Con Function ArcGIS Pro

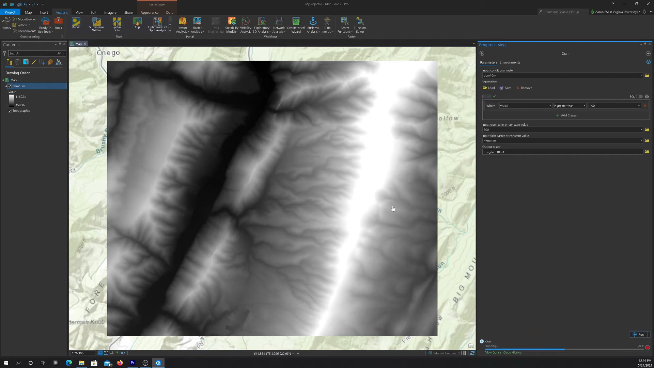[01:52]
So the original cell value. Okay, so let's run that and see what we end up with. Okay, cool. So there's our output. It's kind of hard to see what happened there so I'm going to make a hill shade of this real quick just to visualize it. So I'm just grabbing this from the surface toolbox there under spatial analyst. So we take it, we're going to take our result and then we're going to run it and we should get back a hill shade in a second here.
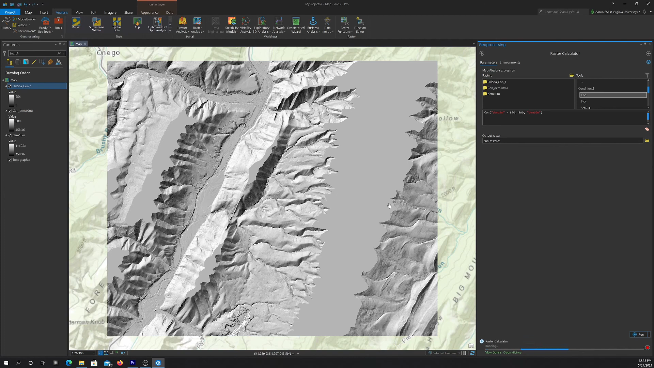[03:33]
So let's hit run and then see what we get. And since we use the same logic, we should get the same result that we got for our, from the, from running the tool. And you can see that's basically what happened here, right? So anyway, conditional state, conditional arguments are useful because you can basically do a test test